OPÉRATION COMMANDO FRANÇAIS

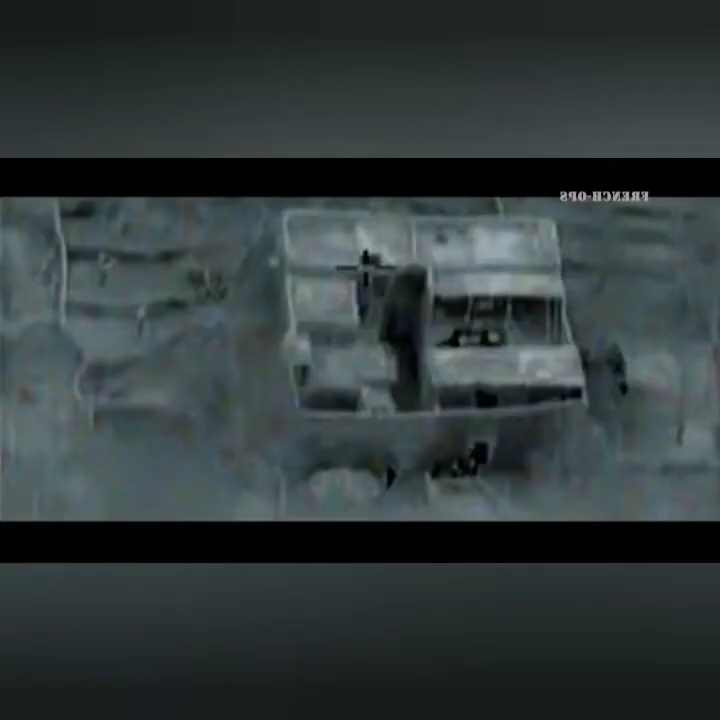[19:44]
Le compound qui a été choisi pour être leur point d'ancrage est isolé dans le village et offre une vue imprenable sur la vallée.
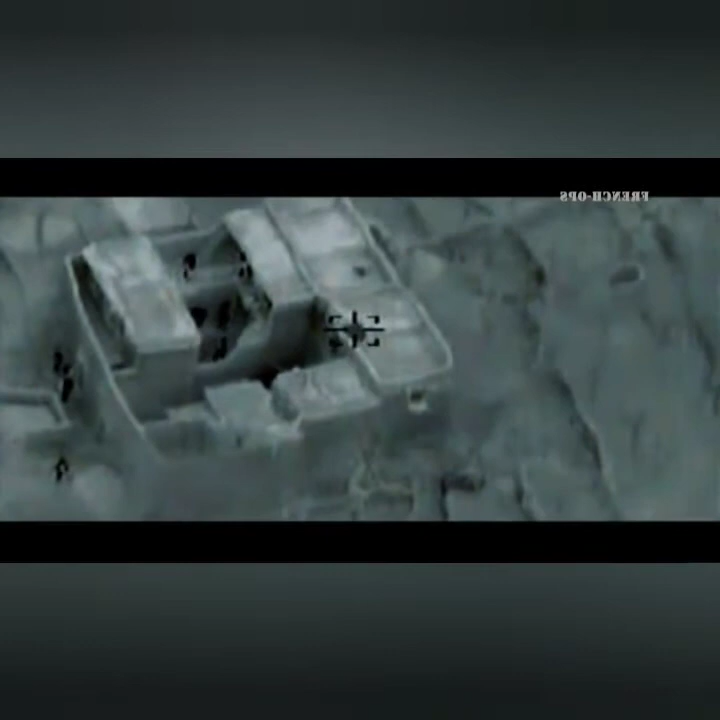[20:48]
On arrive dans une grande cour avec des pièces qui se retrouvent accolées aux parois.
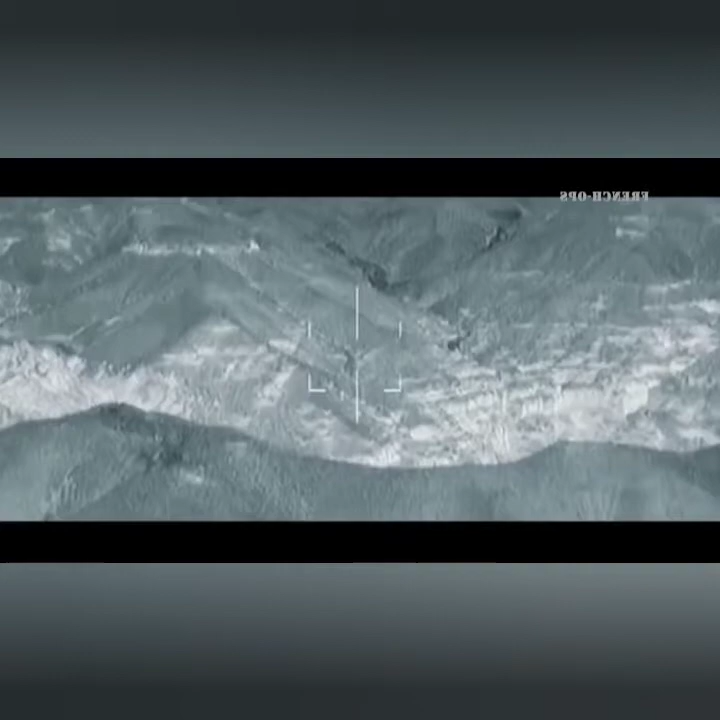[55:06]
Et là, le Tigre nous dit, il y a des mecs qui sont en train de descendre de voiture sur la route qu'on doit traverser.